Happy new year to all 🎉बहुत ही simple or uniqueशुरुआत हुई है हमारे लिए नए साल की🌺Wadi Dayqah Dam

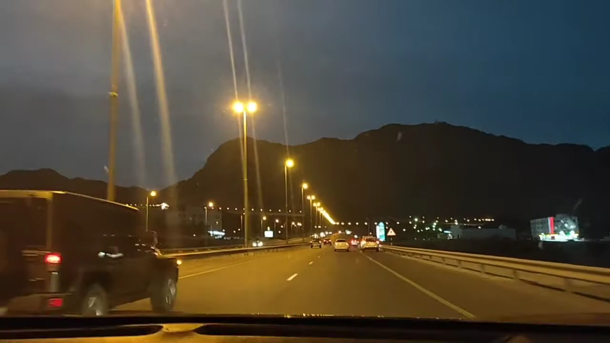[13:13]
मस्केट पहुंच के मिलते हैं अभी हम चल रहे हैं पहाड़ों वाले ही रास्ते में और जितना भी आपको लाइट नजर आ रही है यह आ गया है मस्केट तो वीयम असकेट पहुंचने वाले